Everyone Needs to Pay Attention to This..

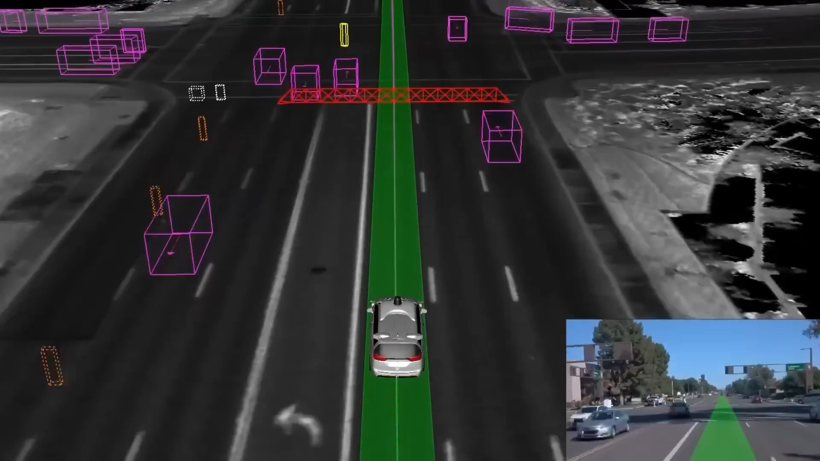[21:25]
but also leading its expertise to the development of autonomous driving technology.